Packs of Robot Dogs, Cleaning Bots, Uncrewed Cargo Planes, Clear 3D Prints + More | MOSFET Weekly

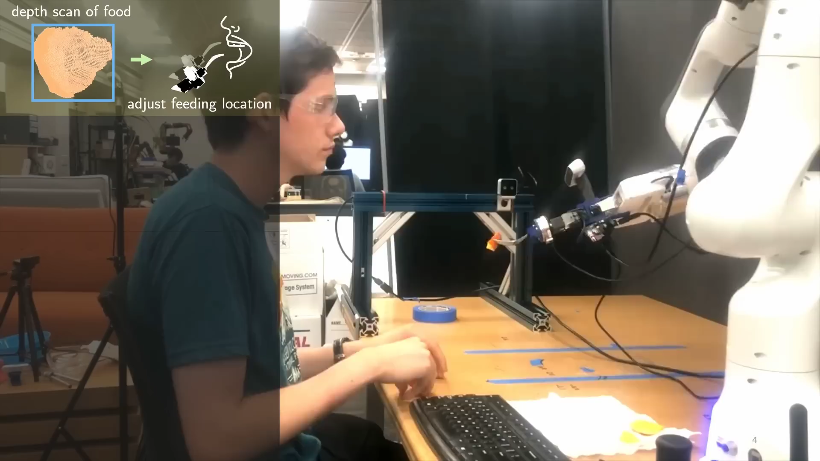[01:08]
The arm marries a face detection system with a force-reactive controller, so it not only knows how to pick up food and where to place it,